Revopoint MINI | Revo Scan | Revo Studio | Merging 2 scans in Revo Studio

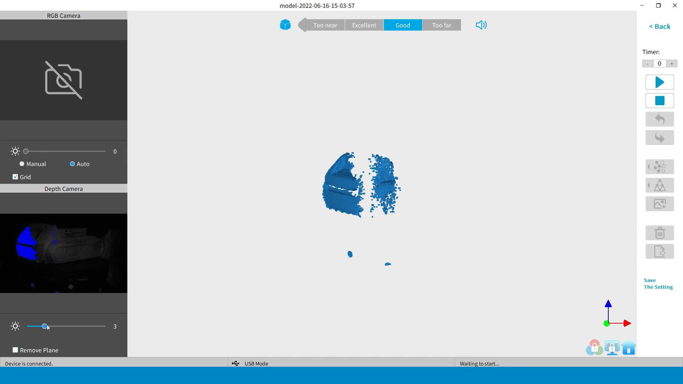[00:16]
means the object surface is too dark red means the object suffraff is too bright the
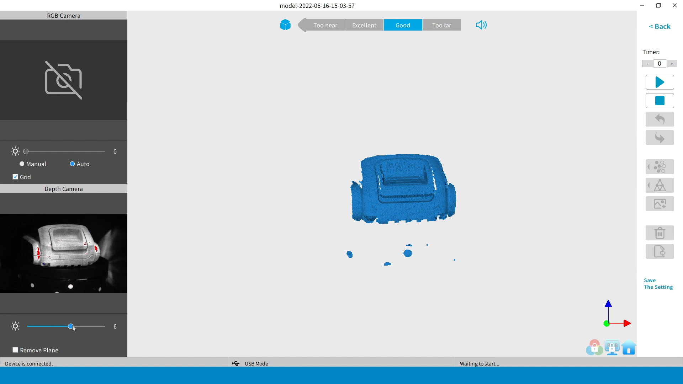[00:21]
perfect settings are when the object apio light gray in the preview a
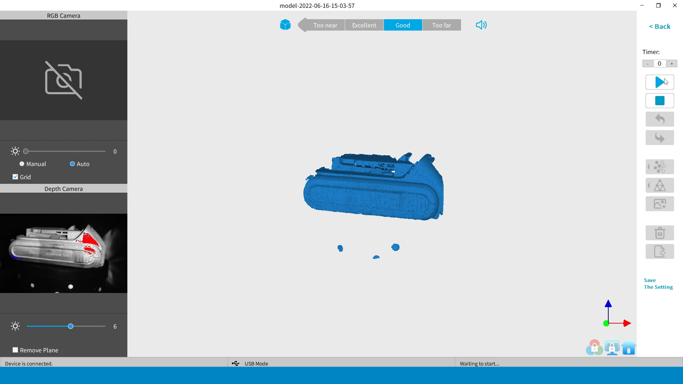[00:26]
little bit of red surface is all fine it don't have to be exactly gray all the times it depends
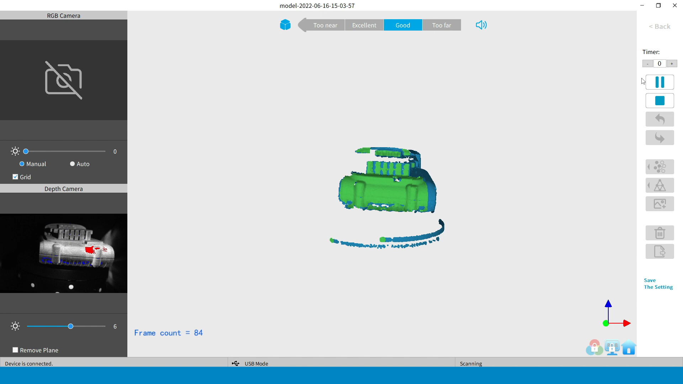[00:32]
also of your object surface and material it was made of
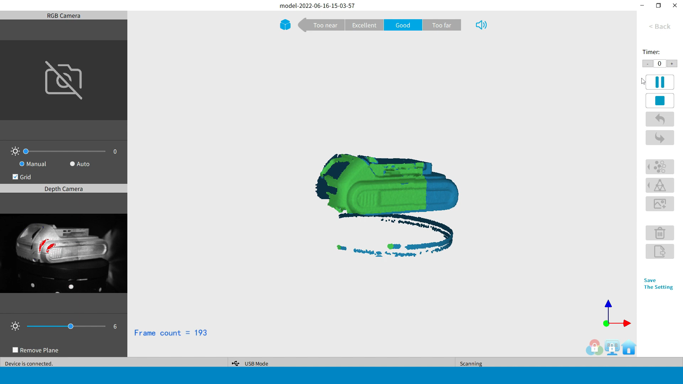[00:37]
after you clicked on the play button and begin your first scan watch the frame count make sure it is not more than 300
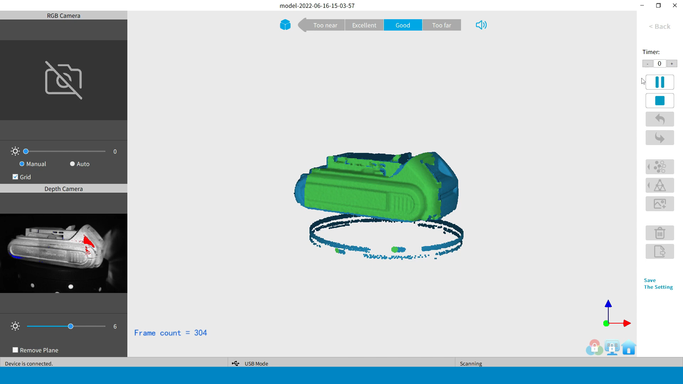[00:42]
to 360 per rotation I
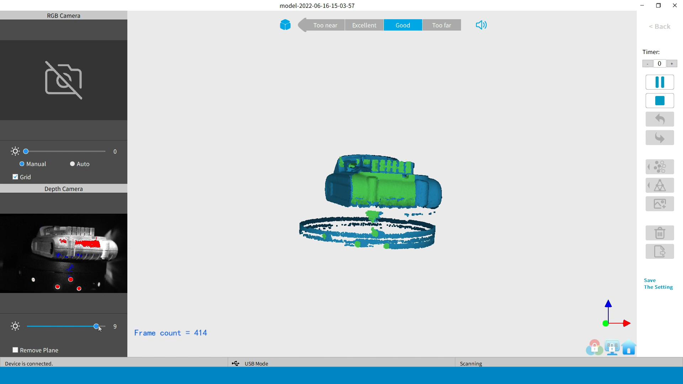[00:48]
am using dual axis turntable that allows me to scan the top and sides of
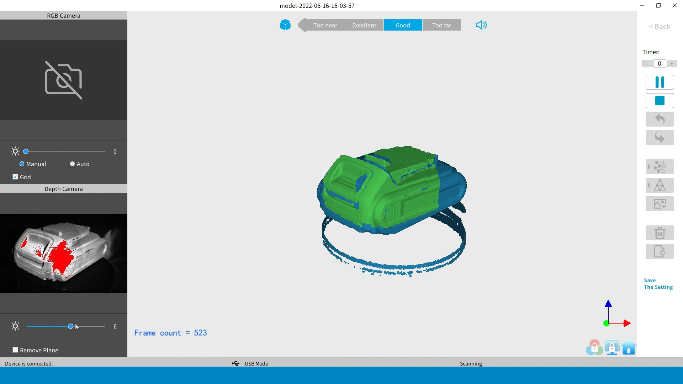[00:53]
the object at once my personal dual axis turntable is controlled by a remote
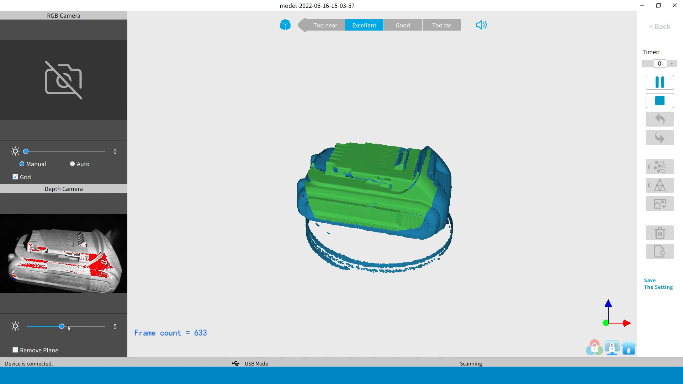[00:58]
controller so I can tilt it at the 39 degrees angle as desired
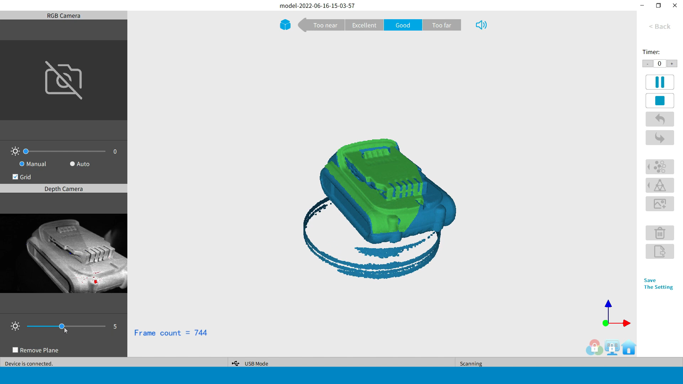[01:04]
however it does not have the perfect pivot while tilting so I have to
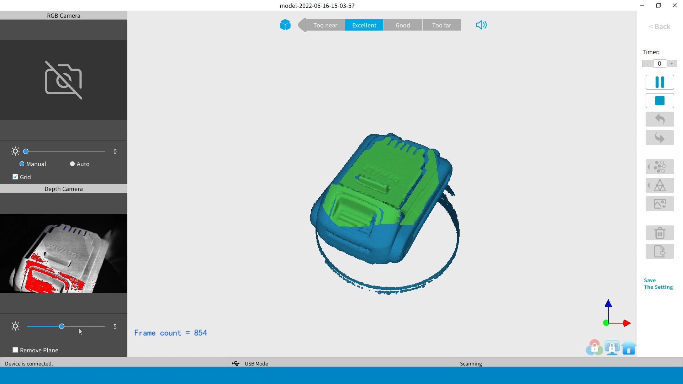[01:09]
adjust the gain settings when the object get closer to mini
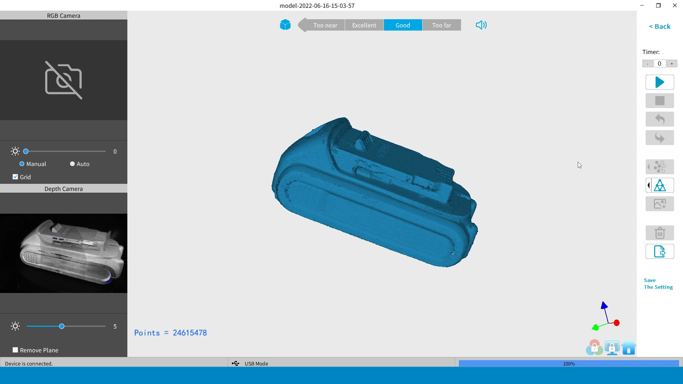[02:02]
point cloud is ready time for meshing I like to use the meshing function in Revo scan it cleans nicely the point cloud I always
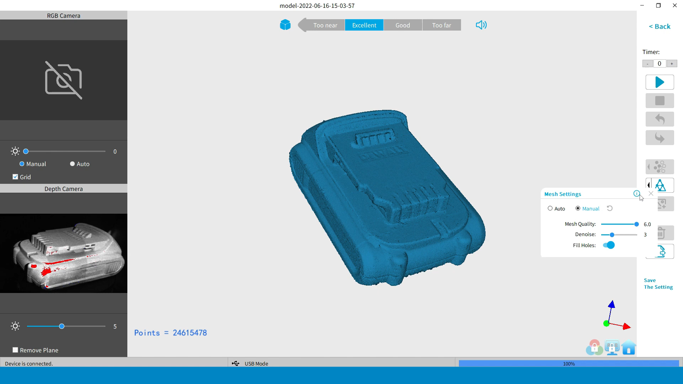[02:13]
use meshing value of 6 and denoizer at 3 meshing
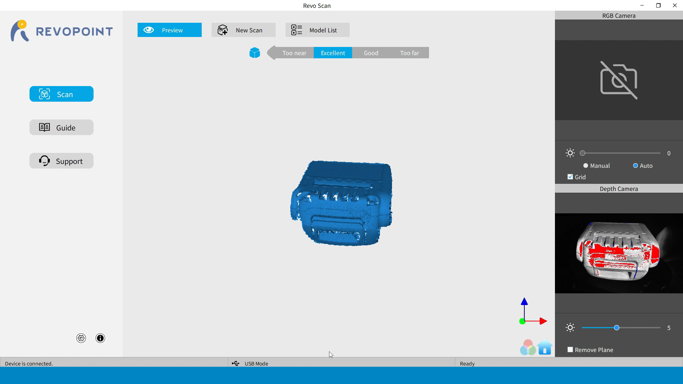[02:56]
now we starting a new scanning session flip your object and start new skin session as
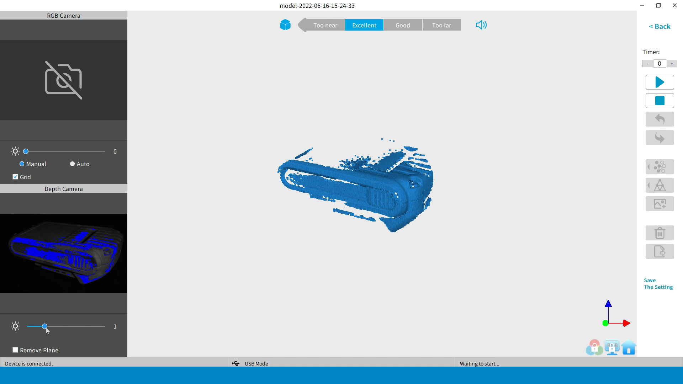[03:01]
before the process is exactly the same I am going to speed up the video now to save your precious time
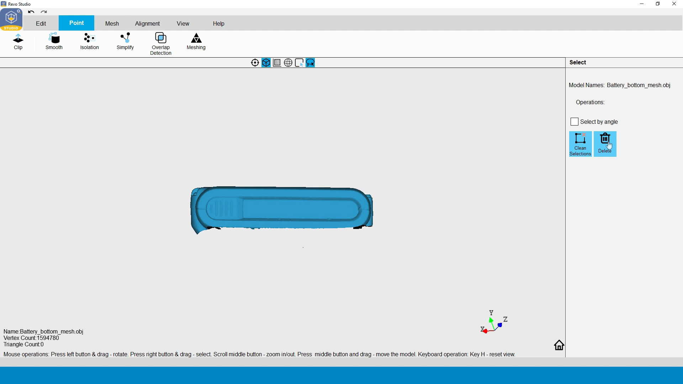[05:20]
I am going to clean the isolate points as before and checking for overlap points
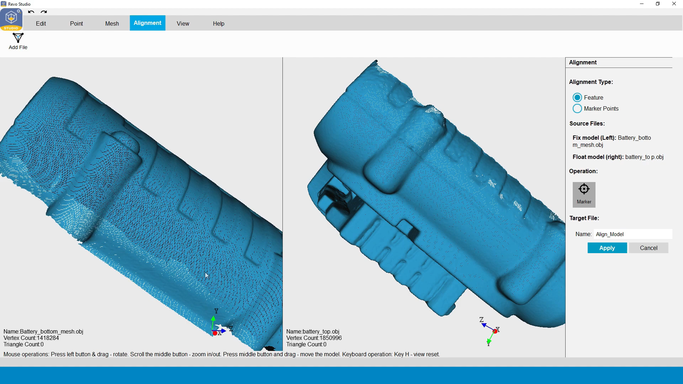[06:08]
now you have the top and bottom of the scans using the marker mode we going to select the marking points on both object before clicking the merging button
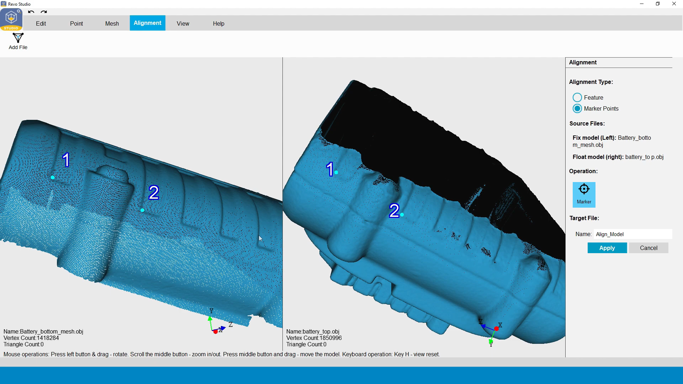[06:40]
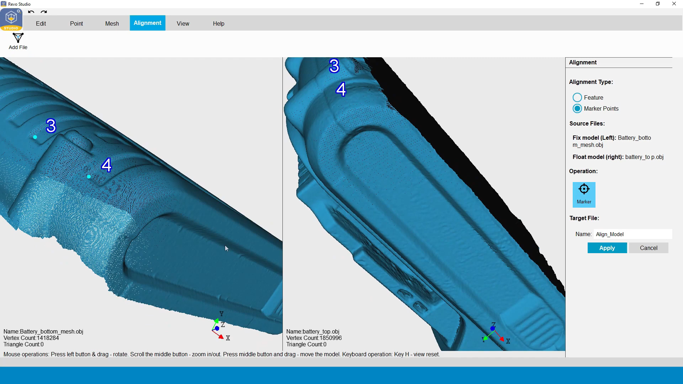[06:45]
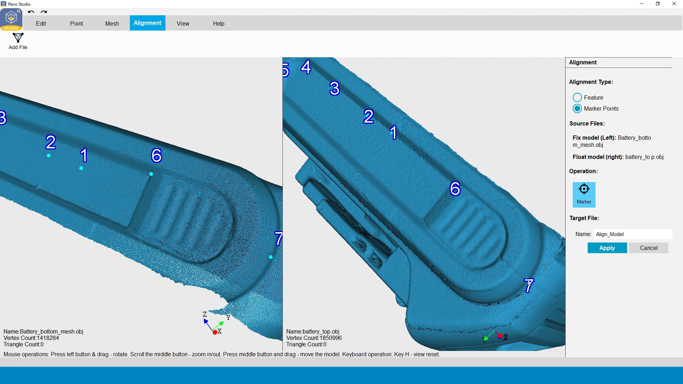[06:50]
now we have enough of marking points selected now you can click the merging button and complete the merge